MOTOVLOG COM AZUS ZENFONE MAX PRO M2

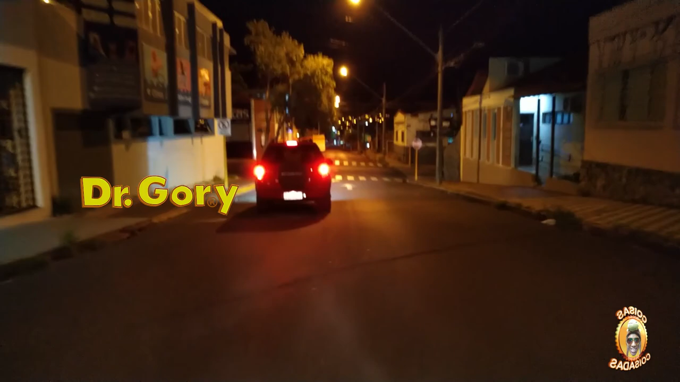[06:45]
Apartava também, né? Virar, passar, já fez. É antes não dar seta aqui e dar seta lá pra sair do estacionamento.
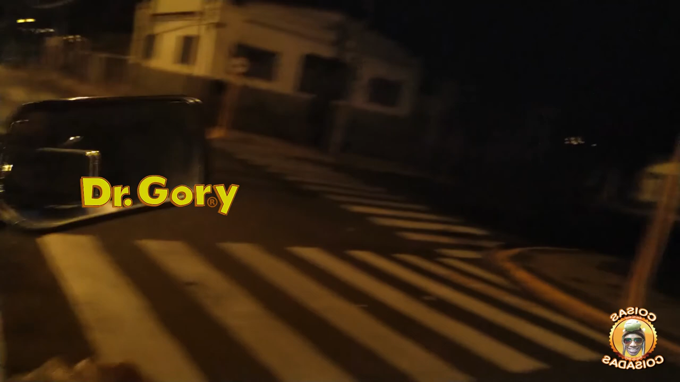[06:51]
Porque lá você tá saindo, você vê um carro na faixa, já era. Aqui não. Não tem ninguém, né? Tá coisado. Então é isso, gente. Pequeno teste aí. Pra saber se a filmagem tá vindo. Ai, tá vindo academia. Vou saber se essa filmagem tá legal, mas como agora a gente vai entrar numa parte escura. Só antes de encerrar, eu quero falar pra vocês que eu vou evitar agora de fazer vídeo à noite, tá? Porque eu tive vendo uns vídeos de motovlog, os caras fazem de dia.
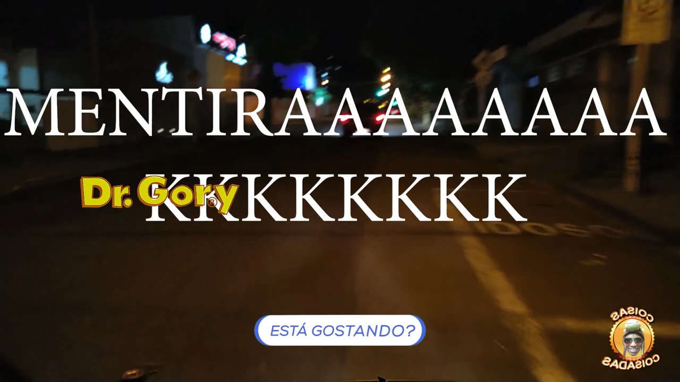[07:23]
De dia o sol, nossa, o sol ajuda bastante, as imagens ficam beleza. E eu acho que assim os caras também conseguem mais visualização, né? E à noite, assim, filmando só no escuro, mesmo que eu fale algum assunto interessante, mas não vai ficar legal.
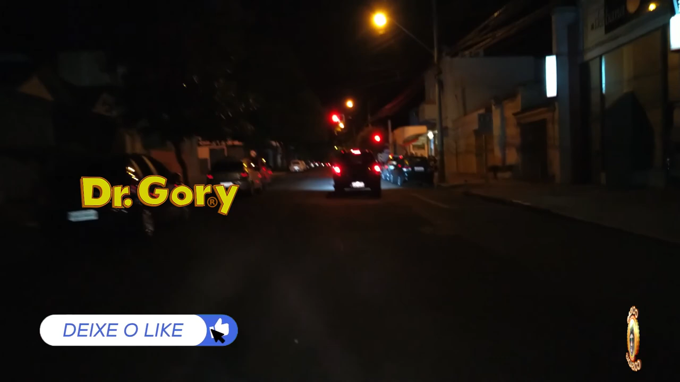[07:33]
Então é isso daí. A hora que o sinal abrir aqui, não encerro o vídeo e já era.
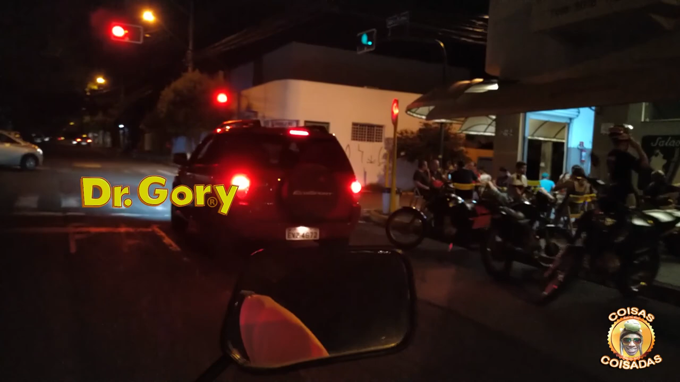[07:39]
Ó, Henrique, vem tomar um aí, ó. Não sei se tá aí, mas não sei se é nesse ou no outro. Tem outro bar pra trás aí, não. Deixa eu ver. Não, não tem não. É daí pra frente mesmo. Então é isso daí, pessoal. Deixa seu like, deixa seu comentário. Se inscreve no canal se não for inscrito.